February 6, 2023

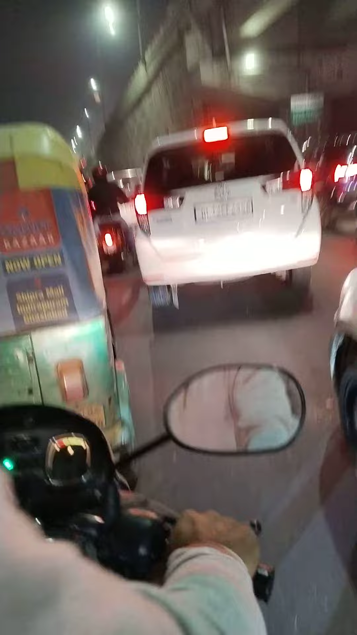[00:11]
In Delhi, I feel so much traffic in Delhi
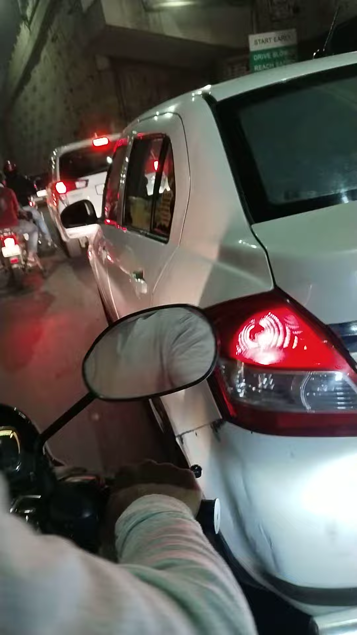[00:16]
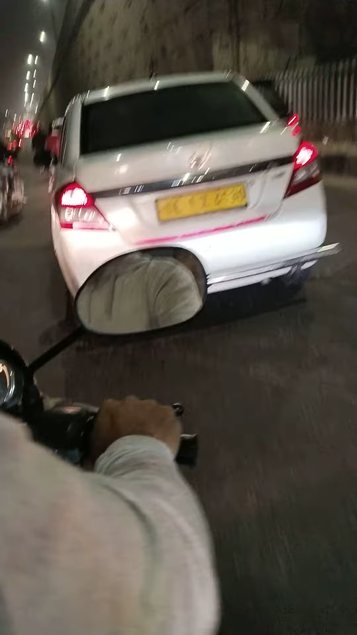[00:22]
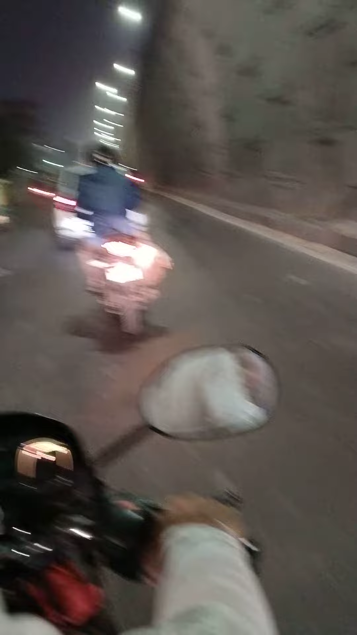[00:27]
In Delhi, you are driving in Delhi